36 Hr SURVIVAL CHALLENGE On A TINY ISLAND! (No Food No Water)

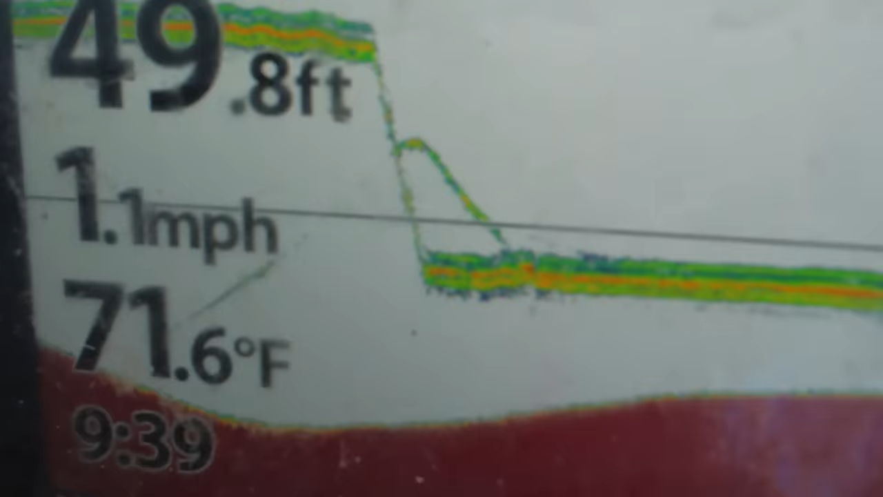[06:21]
On screen: depth 49.8 ft, water 71.6°F, speed 1.1 mph
So let's watch and see if he gets it. Oh, we got one coming up for it. Really good mark. Oh, he went back down. This is exciting.
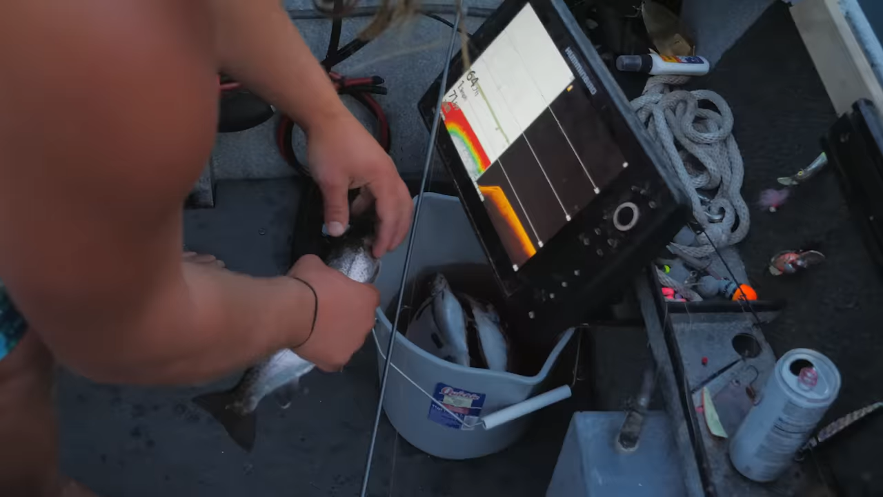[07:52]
Oh, he's talking. Just don't eat me. I'm sorry. This is a survival game. We gotta eat you. About to get bit here. We got a giant school.
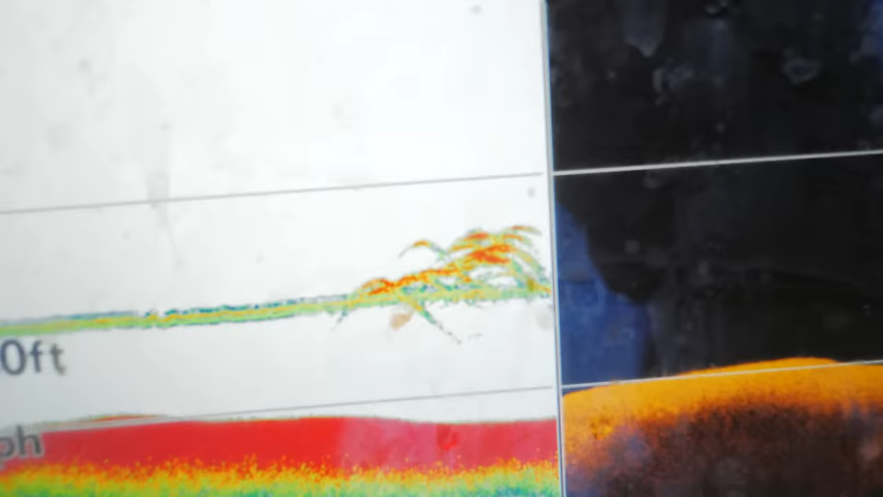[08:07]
If that doesn't get bit, there's something wrong with it. I'm gonna check it. Oh, never mind. He's there. There we go.